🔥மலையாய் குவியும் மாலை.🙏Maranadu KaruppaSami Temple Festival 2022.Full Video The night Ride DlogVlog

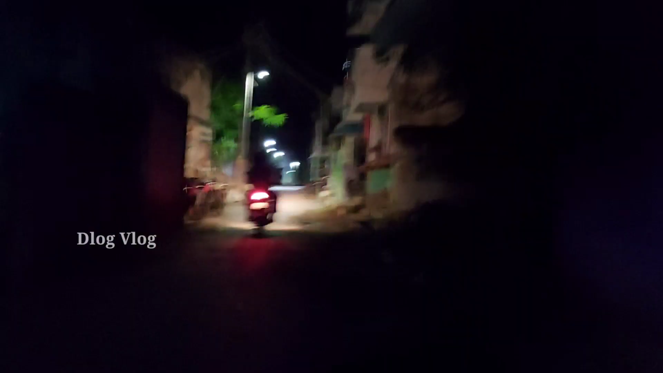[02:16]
நைட் நேரத்தில் திருப்பாசேத்தியை பார்க்குறதுக்கே ஒரு டிஃப்ரெண்ட்டாக தான் இருக்குது. அப்படியே சில்லுன்னு கிளைமேட்டு வேறு லெவலில் இருக்குது.
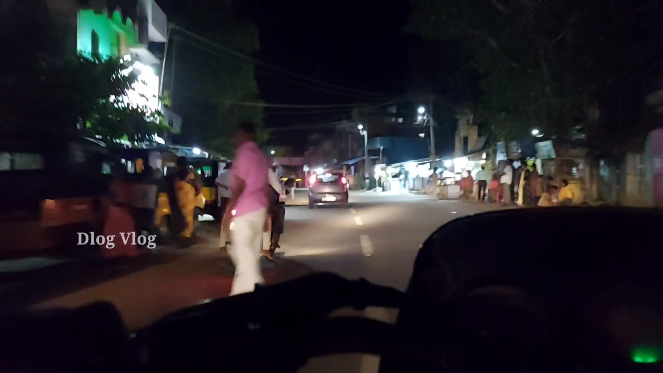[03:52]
ஸோ இங்கிட்ட பார்த்தீங்கன்னா கொஞ்சம் கூட்டம் தெரியுது,
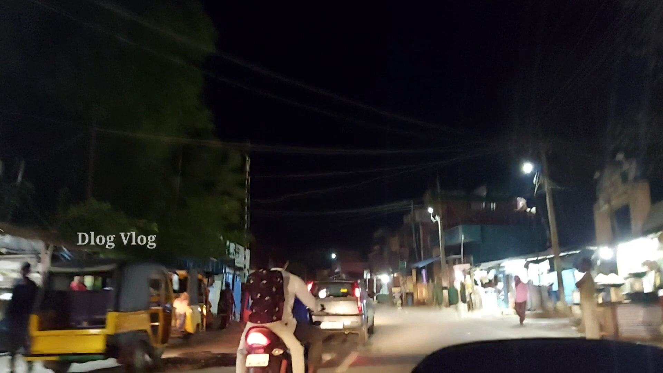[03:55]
கொஞ்சம் கூட்டம் அந்த ஷேர் ஆட்டோஸ்லாம் இருக்குது, மக்கள் கொஞ்சம் நடமாட்டங்கிட்ட அதிகமாக இருக்குதா.
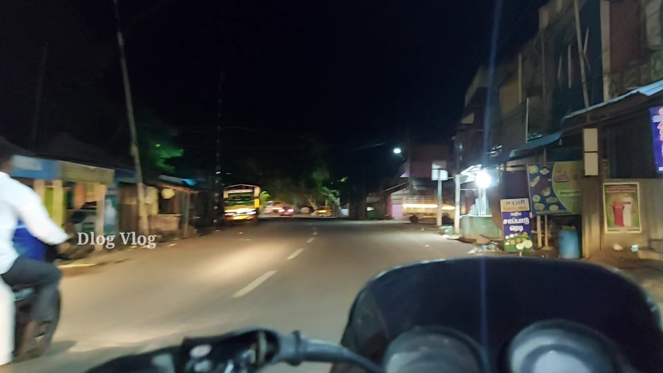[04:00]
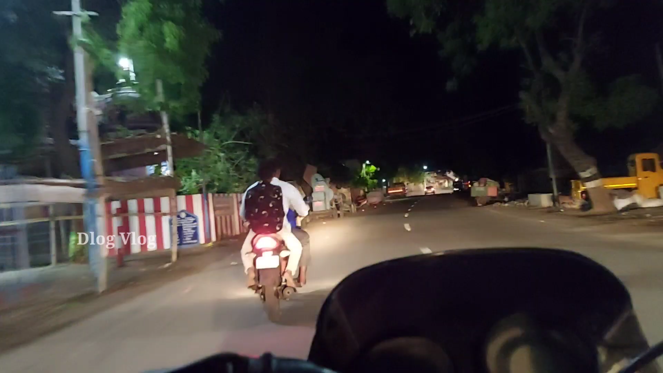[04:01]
ஸோ காய்ஸ் பார்த்தீங்கன்னா நம்ம வந்து இப்போ வந்து அந்த டேர்னிங் வந்துட்டோம். ஸோ நம்ம ஊர்லேருந்து மாரநாடு போக வேண்டிய டேர்னிங் தான்.
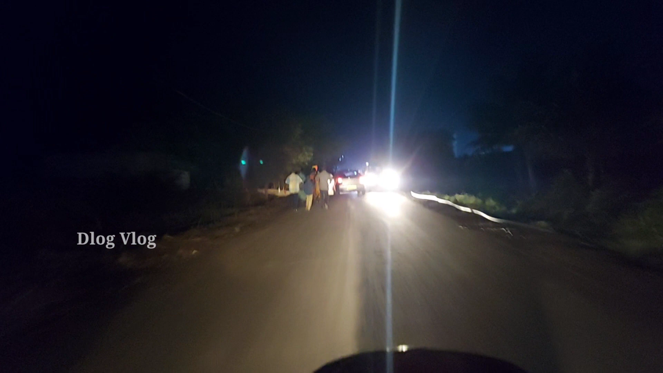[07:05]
பஸ்ஸுகள் வந்து அங்கேயே ஸ்டாப் பண்ணிட்டாங்க, பஸ் வந்து உள்ளே என்ட்ரன்ஸ் கிடையாது போல். ஸோ காரு பைக்கு இது மட்டும் தான் உள்ளே அலோவ் பண்ணுறாங்க